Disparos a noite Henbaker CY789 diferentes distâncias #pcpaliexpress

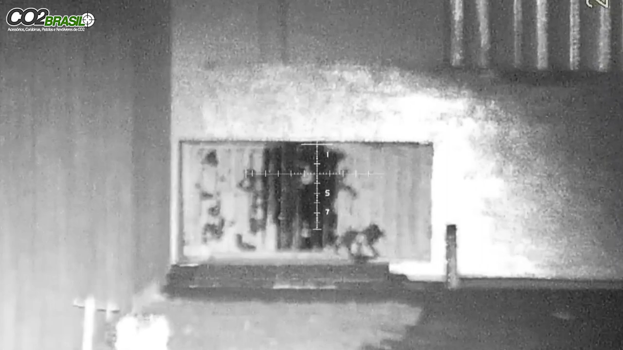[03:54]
A exposição dele está de mais 3, ou seja, vai entrar bastante luz. A intensidade de UR aqui está com 4. E vamos ajustar o foco aqui. Ó. Essa é a imagem que você vai ver a 40 metros, ok? Vamos ver se a gente consegue acertar lá.
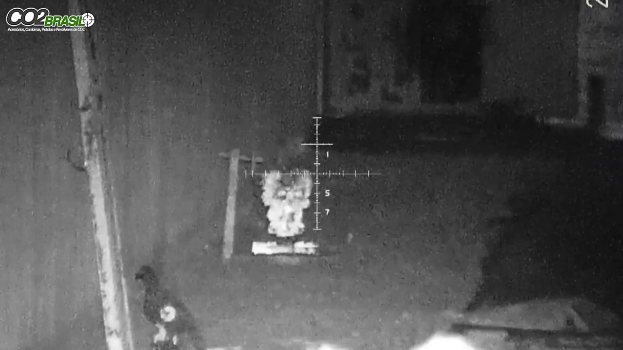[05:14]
O UR está a intensidade de 3.
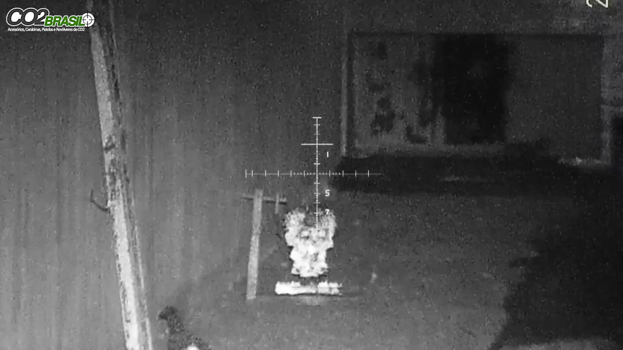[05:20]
O zumbi foi. 30 metros. Pomba. 25. Galo está a 15. Vou ajustar o foco aqui.
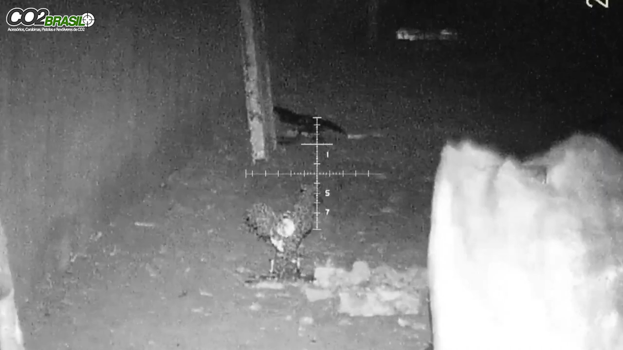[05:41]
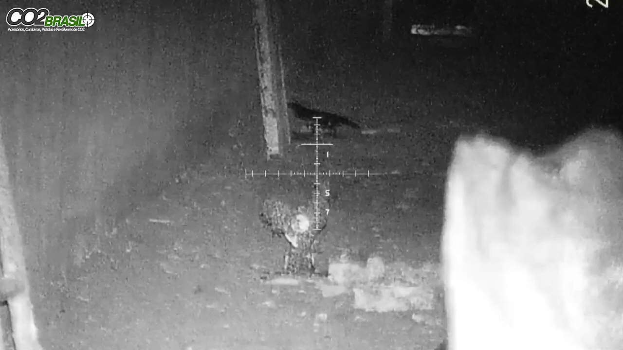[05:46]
Galo está a 15, ok?
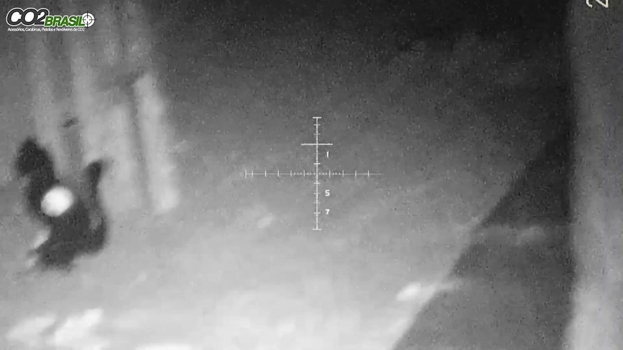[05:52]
O gato está a 10. Foi. E o rato está brilhando aqui.
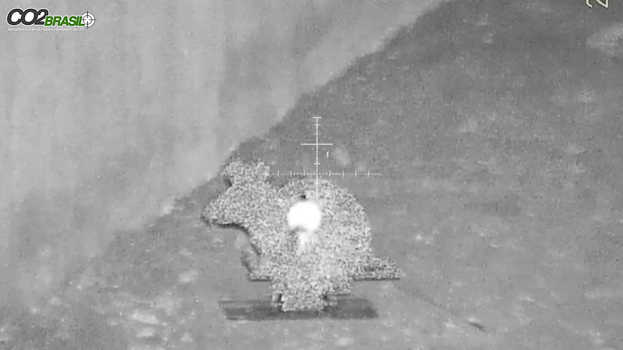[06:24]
Eu não diminuo o IR. Eu só trouxe ele aqui para trás, ó. Se eu levar ele para frente, se concentrar, ele bate brilha demais. Trazer para trás. Aí, ó. Ficou show. Tá bom? 10 metros. Eu fiz uma lanterna aqui, mas ela difundir mais a luz. Vamos focar.
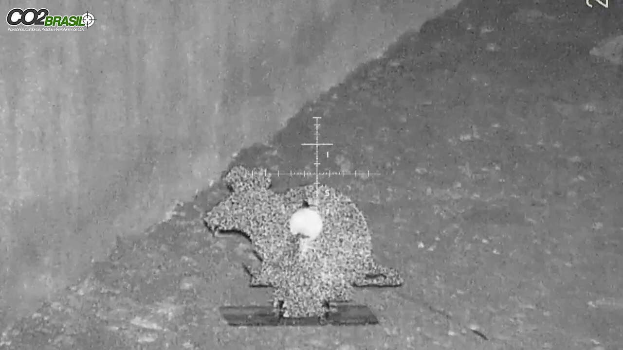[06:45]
Ó. Foi. O rato.
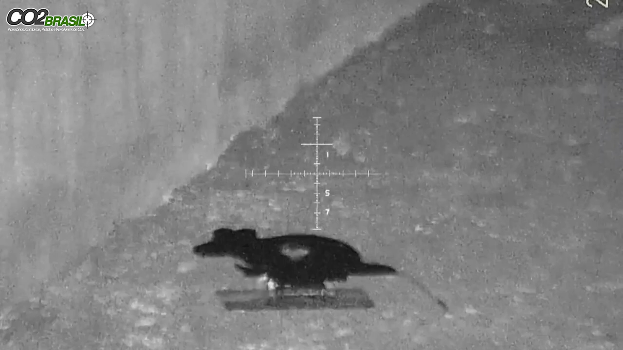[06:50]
Ok? Pessoal. Foram feitos aqui os esparos.
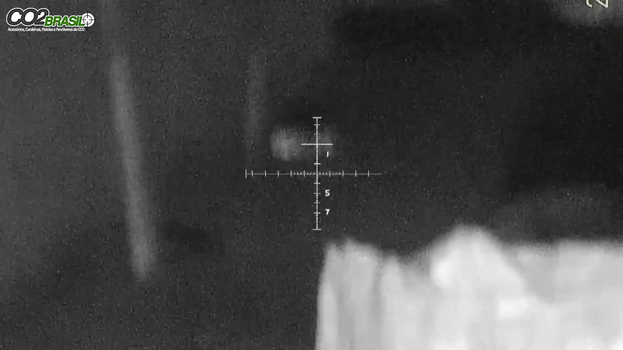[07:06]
A 40 metros. 30 metros. 25. 15.
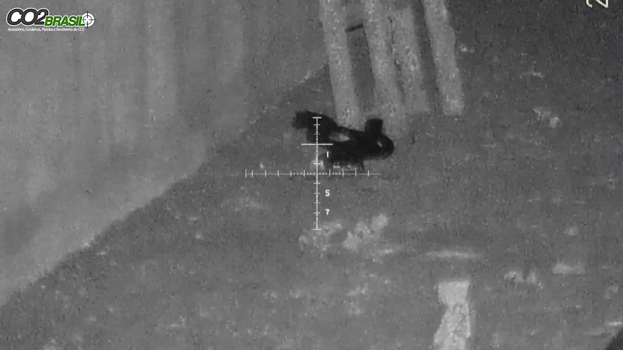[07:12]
Não. Foi lá, ó. 30. 25. 20.
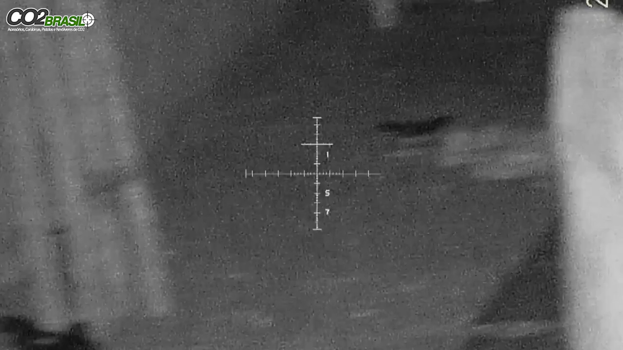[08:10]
Eu zerei ele. Só que aquela hora que eu jogo no computador, ele marca tudo errado lá, tá? Mas não quer dizer que aqui, na realidade, não está funcionando. Aqui está funcionando perfeito. Só na hora que você joga ela para editar o vídeo, quando você vai editar o vídeo, é que ele marca a posição de um ponto diferente. E você precisa fazer a compensação, sim. Não tem jeito de você fazer esses disparos sem fazer a compensação, porque são distâncias diferentes. Toda luneta, ela é regulada com a distância. Você mudou a distância, tem que mudar o jazustis. Eu compenso no olho, né? Eu compenso que no olho, eu conheço muito bem a minha arma. Então, eu faço a compensação no olho aqui, mas funciona perfeito.
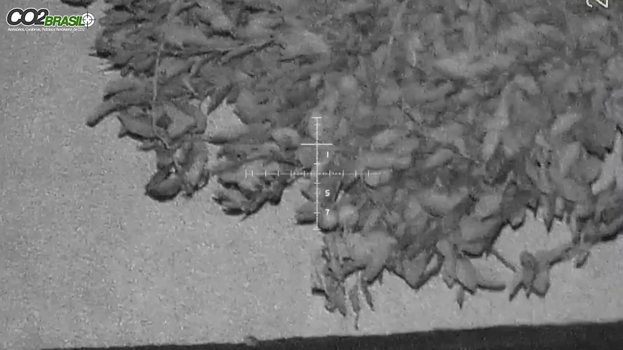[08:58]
Ali é 18 metros. Vamos ver se eu tenho um chumbinho aqui para acertar o limão.